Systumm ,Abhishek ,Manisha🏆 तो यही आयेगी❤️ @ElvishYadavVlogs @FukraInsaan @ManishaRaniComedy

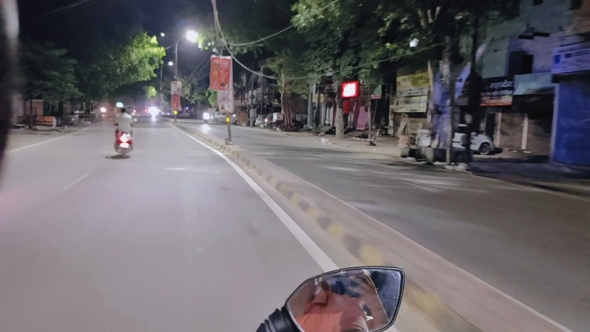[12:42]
हालांकि 10:00 अभी 10 या 15 मिनट हो चुके हैं और बढ़िया रौनक है आज। और अभी हम पहुंच गए हैं गाइस घंटा घर से होते हुए हांसी गेट की ओर।
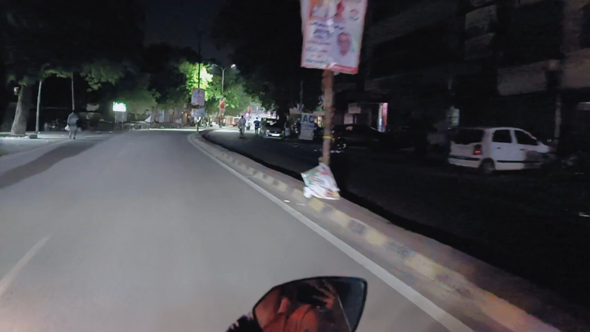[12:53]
तो पीछे क्वालिटी और हैवनोर वाले खड़े थे, तो हमको अमूल वाला आइसक्रीम लेना है, तो इसलिए हम जा रहे हैं अमूल वाले के पास। देखते हैं वहाँ पे है या नहीं, नहीं तो फिर उन्हीं से लेंगे हम। यहाँ पे है क्या? किधर है?